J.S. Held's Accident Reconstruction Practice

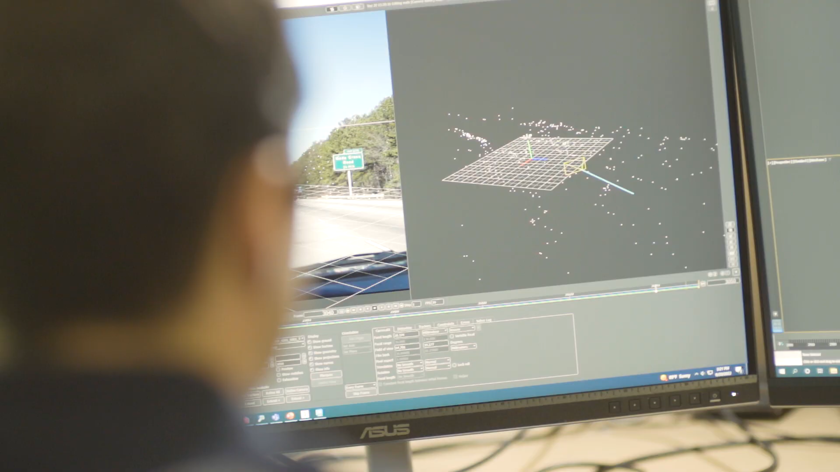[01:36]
Extracting information from video and photographs where we're applying techniques of photogrammetry, photo analysis and video analysis to understand what happened.